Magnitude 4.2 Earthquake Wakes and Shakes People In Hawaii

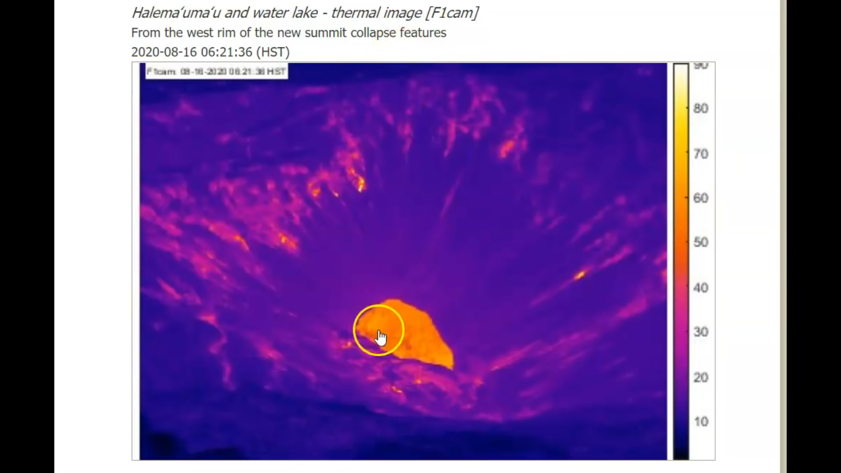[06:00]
Volcano and the water that's down at the bottom of the lake. And this is a thermal image.